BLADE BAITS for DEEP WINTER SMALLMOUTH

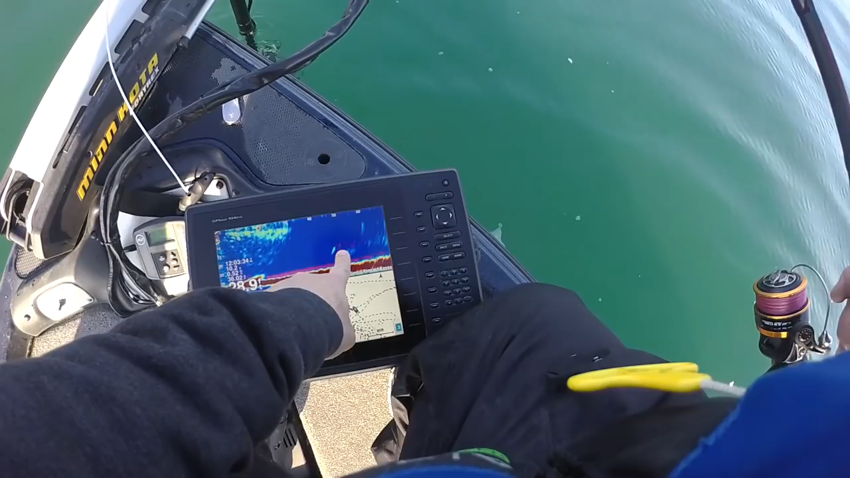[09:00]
Oh, yep. I see it. Yep. Right there. Just a belt.
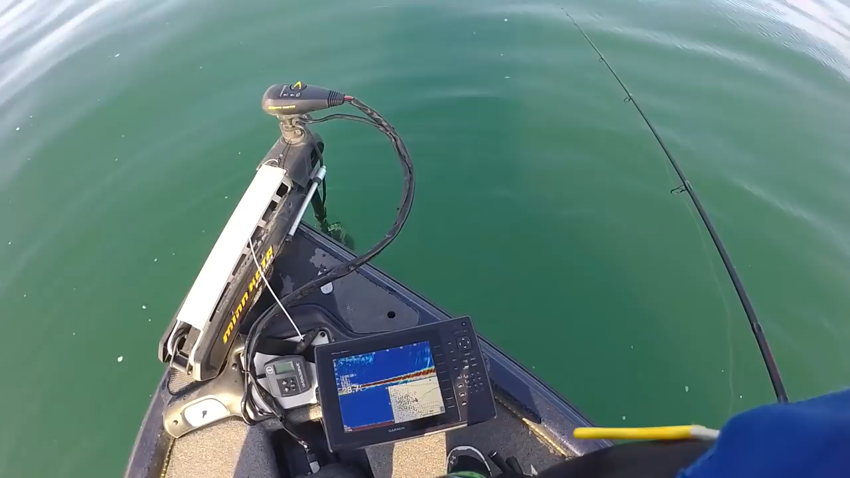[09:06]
Maybe a little right, but... That's insane. That's why I love panoptics, man. That's like, takes the guesswork away.